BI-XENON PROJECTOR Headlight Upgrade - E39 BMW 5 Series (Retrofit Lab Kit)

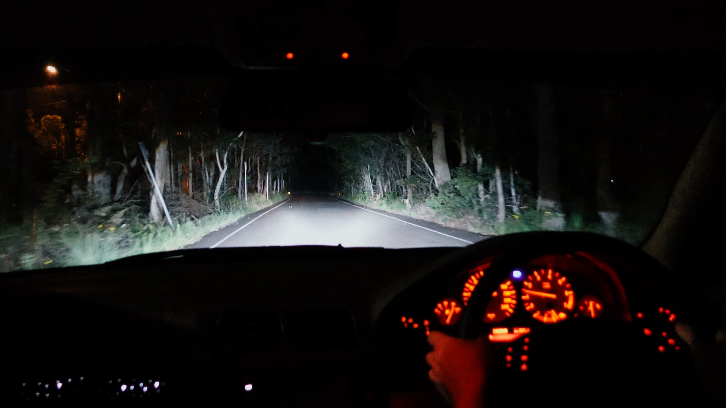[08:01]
They aren't this insanely bright in real life but what is accurate is the colour, the precision of the high beam cutoff and of course they are probably at least five times better than what was in the car. They're worth every penny in my opinion and they look great.